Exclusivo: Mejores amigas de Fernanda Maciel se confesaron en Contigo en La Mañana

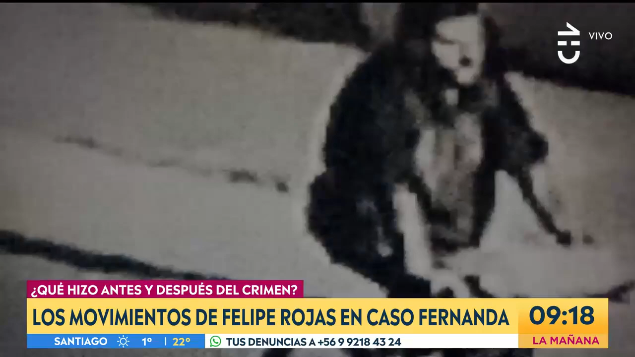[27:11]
Confirmó haber visto Que he visto videos Donde se ve pasar A una persona No sé si a la botega No sé si justo a la botega Porque eso no lo he visto Pero sí he visto pasar A una persona